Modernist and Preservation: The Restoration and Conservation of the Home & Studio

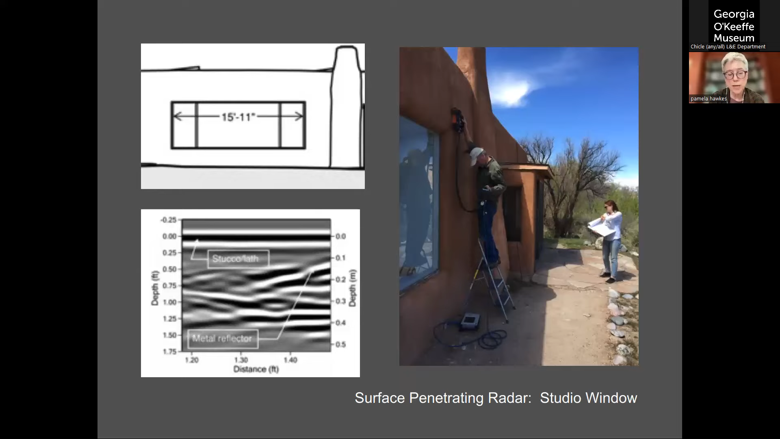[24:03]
Surface-penetrating radar proved useful in locating those steel lintels spanning the wide window openings in the studio in O'Keeffe's bedroom that Chabot had described in her letters. As you see in this image of Dave Woodham, structural engineer from ANA in Denver at work.